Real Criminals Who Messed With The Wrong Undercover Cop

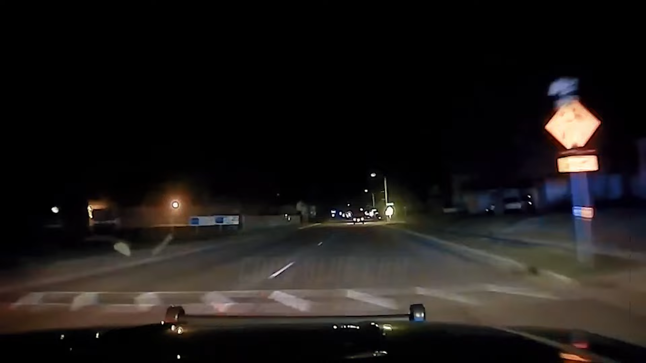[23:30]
After a long cat-and-mouse chase, Jennifer drove her car into a field near the road and surrendered.